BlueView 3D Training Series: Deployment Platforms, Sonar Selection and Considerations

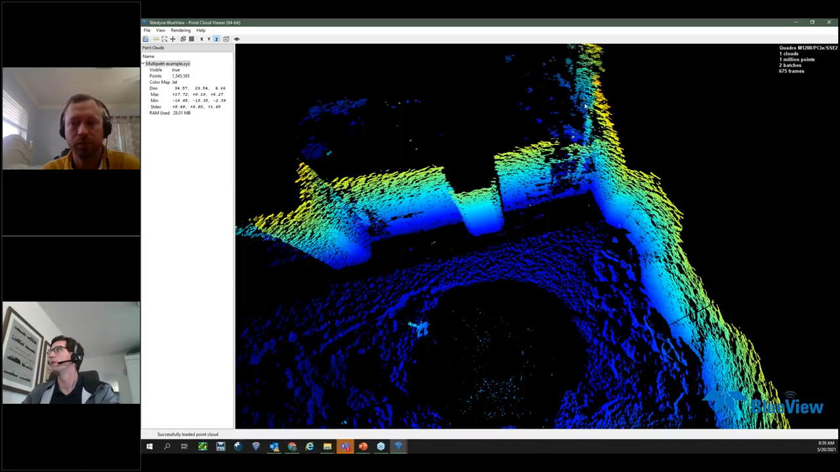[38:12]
these are the real points back here, not the points on the actual wall, which is why we kind of have a lot of missing data on the wall here. So a lot of things we can do to address this in post-processing, we can rerun the scan with different settings. We'll go over that in the next webinar. So it's not all lost. If we go back and realize we have this multipathing, it's fine. We can kind of, we can rerun the data to make it, I don't know, disappear, but make the data much easier.
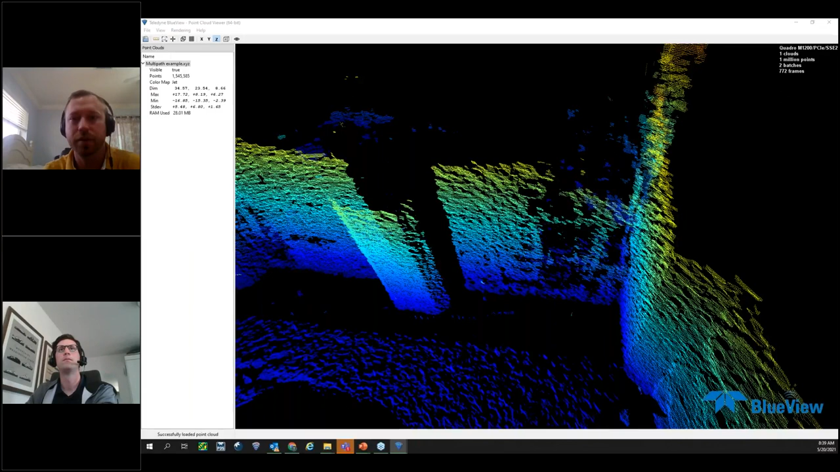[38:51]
Make it look like the true wall itself is there. So before you move on, if you have any other examples, just a reminder, if anybody has any questions,
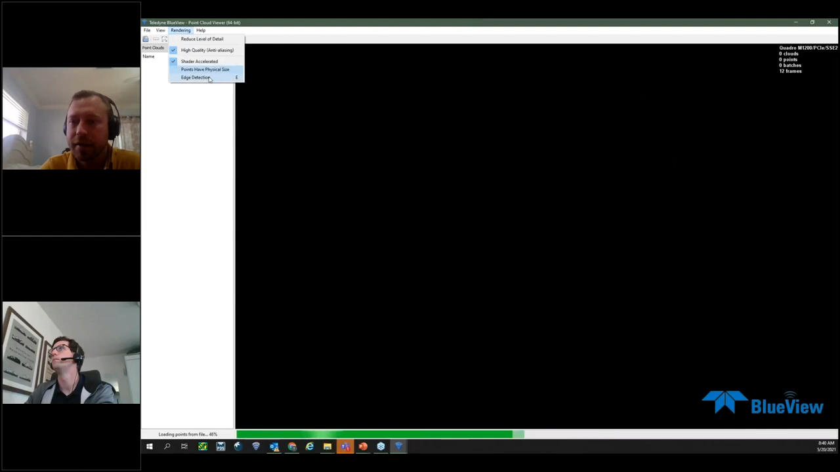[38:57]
please type them into the chat section and we'll get to questions as they come in, as we wrap up here.
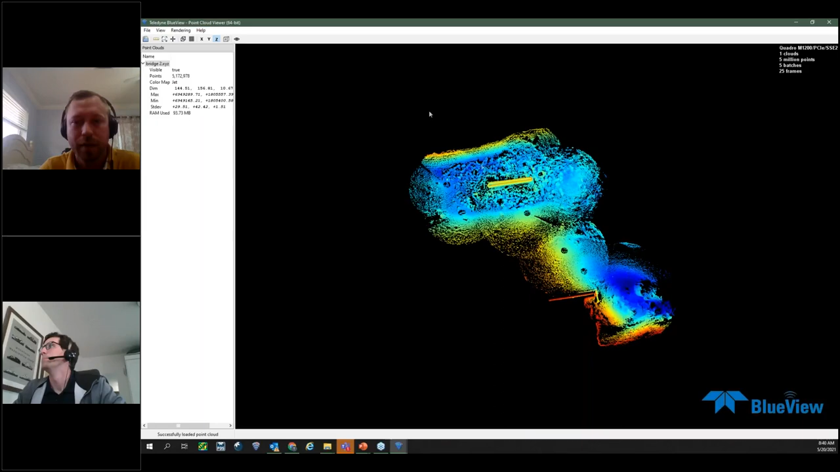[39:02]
Yep. And this is my last data set. This is just kind of showing a complete data set.
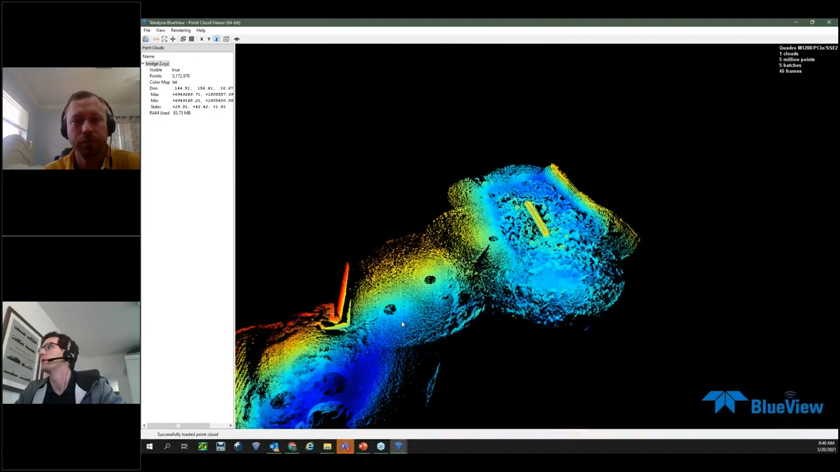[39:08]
So we have one, two, three, four, five, six, seven, eight, maybe nine, I'd say probably 10 plus scan locations here. So we can see, I don't know if they use SRTs, but we can see the tripod was placed across this channel to this bridge footer here
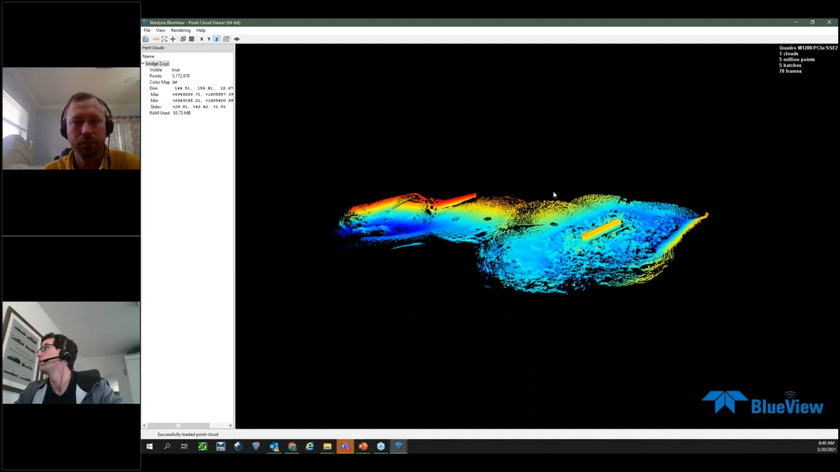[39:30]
and then around the bridge footer to really kind of get a good survey of this entire area. So very high resolution, highly accurate survey here.
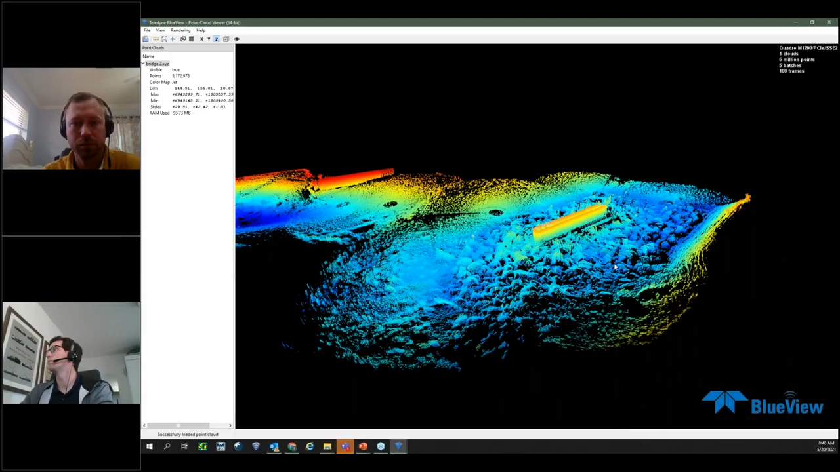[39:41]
Did take some time, of course, to post-process. I know in particular, I didn't do this data set, but I know it did take quite a while to process.
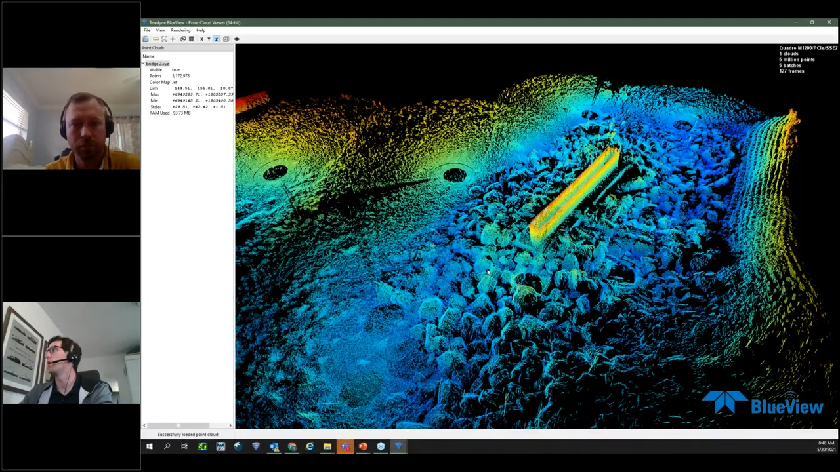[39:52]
We have all these rocks, which made for good registration targets. Of course, we had the bridge footer itself. But this is kind of what you're looking at in your deliverable. After data collection, after post-processing,
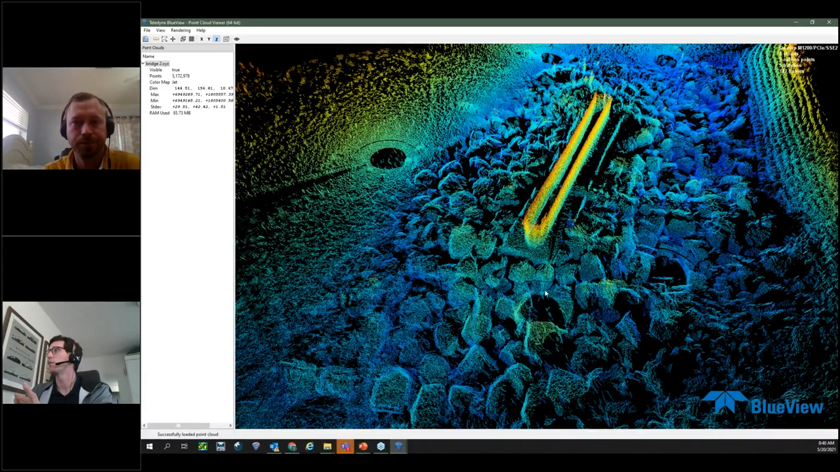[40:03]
you're getting a very highly accurate model of, in this case, an inshore area, a small area.
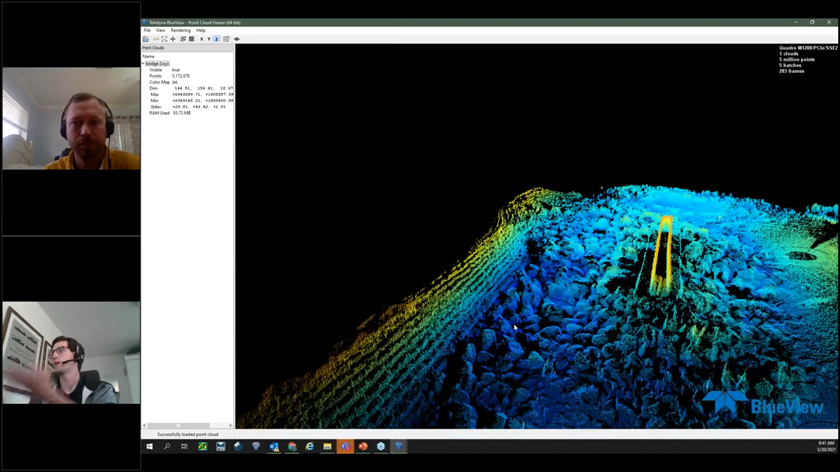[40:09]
So if you have a traditional multi-beam sonar on a surface vessel, you can, you know, this is a common use, survey an entire large area. If you want to kind of put the footer under a microscope or some structure under a microscope, that's where you go in and you drop the tripod, you do your scan, and then you tie that data into the greater multi-beam dataset. Just to have higher resolution in that particular area, you're maybe worried about scouring in or damage.
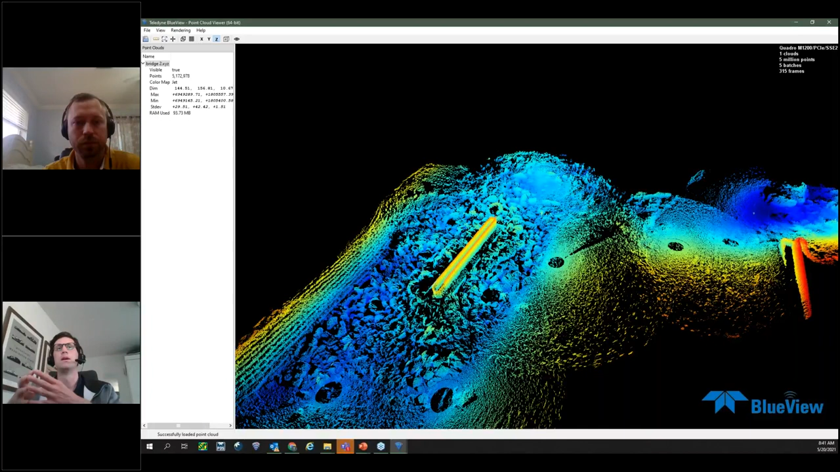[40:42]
It kind of can work in conjunction with a traditional multi-beam or a laser scanner, for that matter, which is… Yeah, they are very complementary tools to each other. The multi-beam standard hydrographic survey multi-beam and the BV5000s, as Tyler said, you can deploy them down to areas that might be missing data. Or if there's undercut underneath the structure,
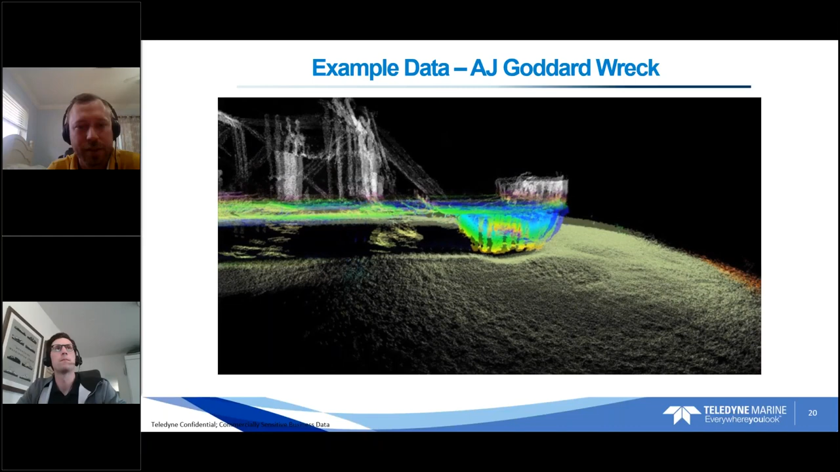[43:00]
You can see the telltale donut holes all around the structure itself. It was a fairly shallow water area and they were doing… It was an archaeological site. So there was divers in the water and we wanted to get the most accurate measurements possible of the structure because there was no drawings of the original structure anywhere. So this is a steam powered paddle wheel boat in the Gold Rush era that sunk in I believe it was 1901 during that Gold Rush era in Lake Labarge up in Canada. And the divers,
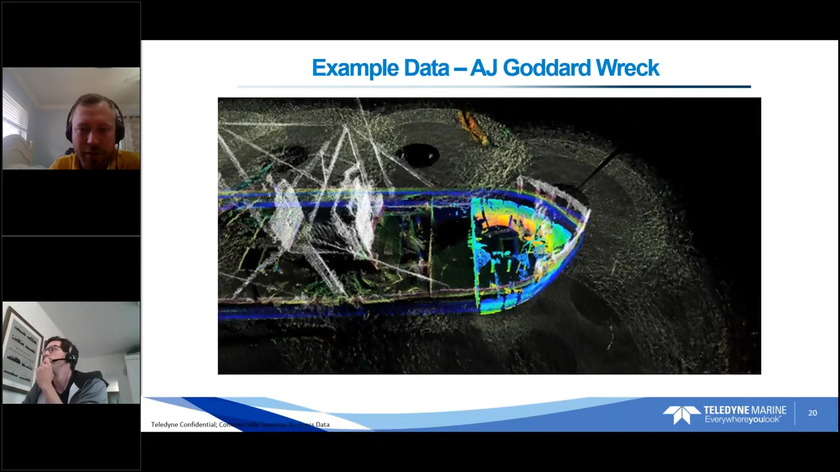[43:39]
you can see there's very high resolution data of all the the holds. There's a stove, a wood-burning stove in there. And they actually turned… We turned the sonar upside down. You can see and put it inside one of the holds to scan the inside of that bow section. And that's what they were… Archaeologists were really interested in was the whole design and the structure itself of the vessel. So they were able to get much more detailed information than they ever thought they could get by using the system in this application. Not clear water up there, I assume. Or maybe it was.